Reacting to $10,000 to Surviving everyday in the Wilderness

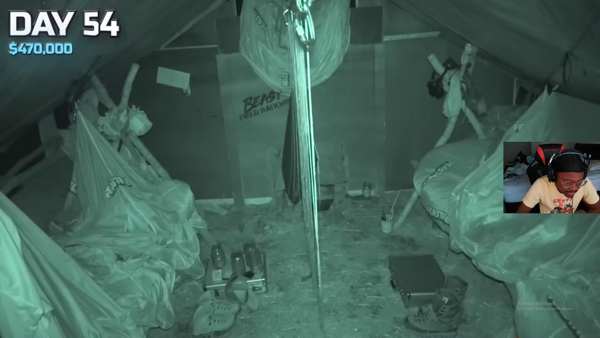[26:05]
And rats. The fuck, there's a rat in the night. And it wasn't long until the lack of sleep started to make them irritable.